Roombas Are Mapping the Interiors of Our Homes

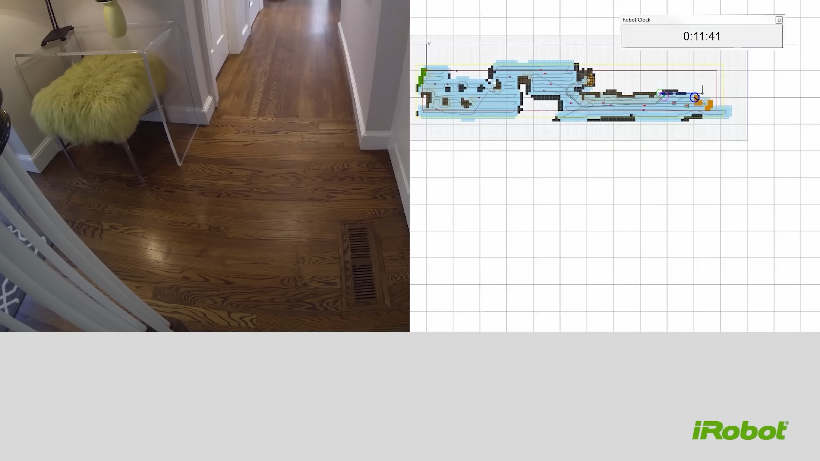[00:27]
Roombas are taking in information about you and your home.
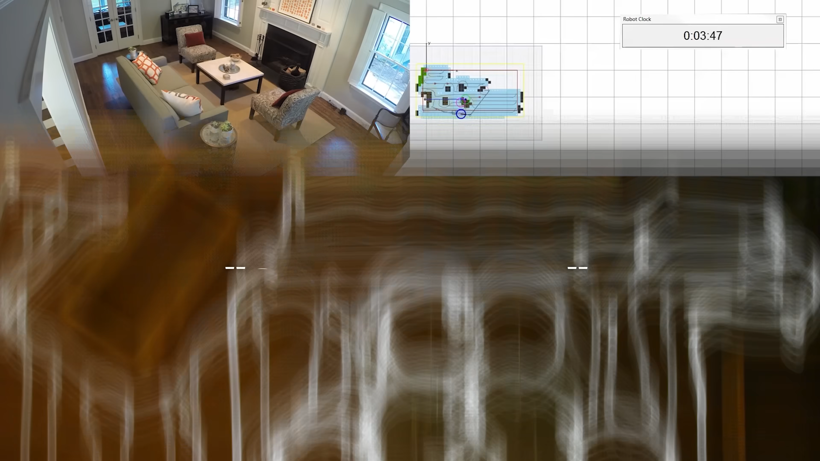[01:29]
The device gathers information about the shape and layout of your home after moving in a predetermined algorithm.
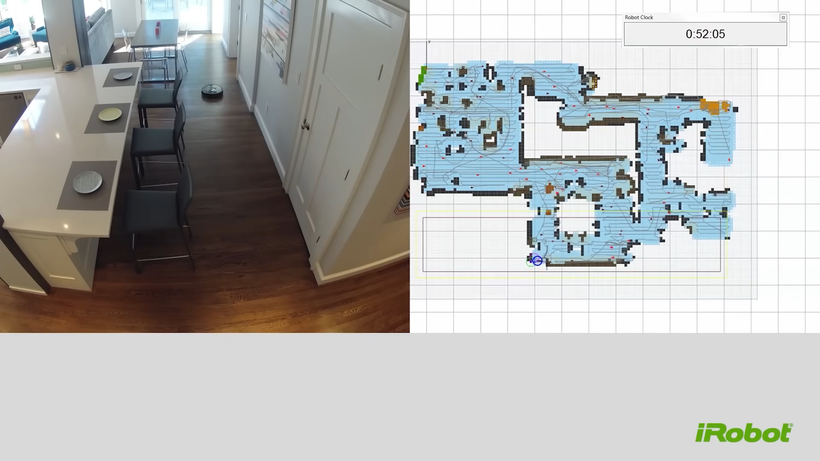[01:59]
As the robot logs all of these objects, it'll make suggestions to the user to add them to its
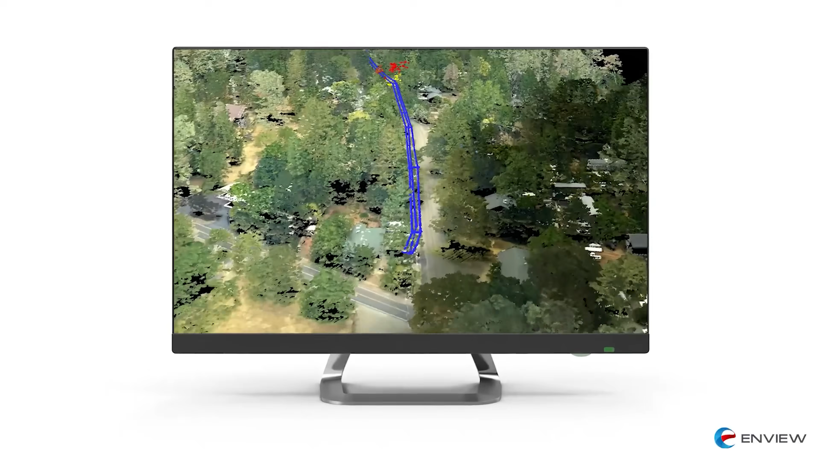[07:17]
And they also recently acquired Enview, a company that uses artificial intelligence to analyze 3D spatial data.
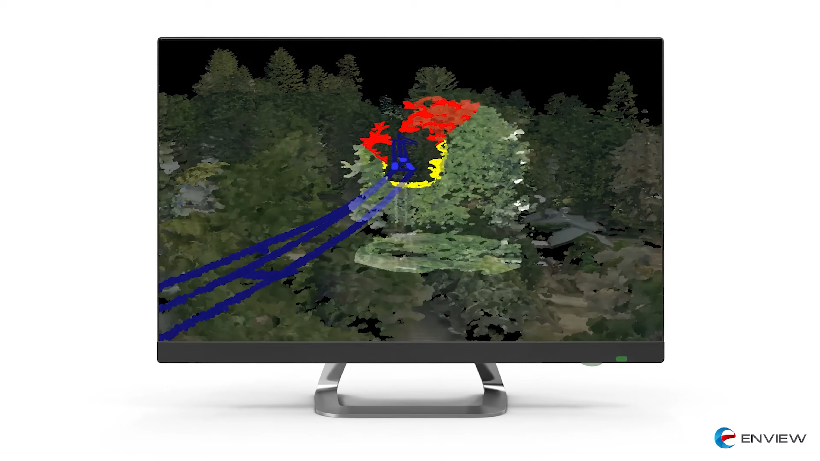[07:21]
Enview claims everything you want to know about the world should be at your fingertips. No weighting, no scale limits, and no manual work.
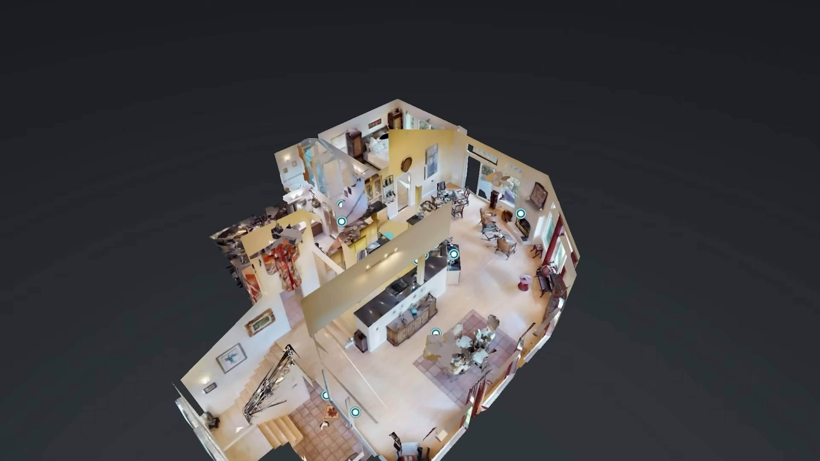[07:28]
But for now, Matterport offices like things like dollhouse views or 3D floor plan perspectives that resemble a dollhouse which are fully interactive and photorealistic.
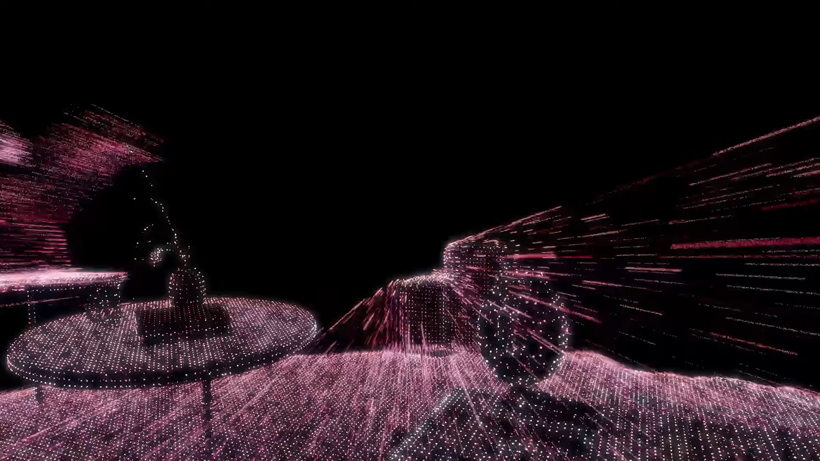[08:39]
These spatial scans of interiors are the platforms that will train the AI for architecture.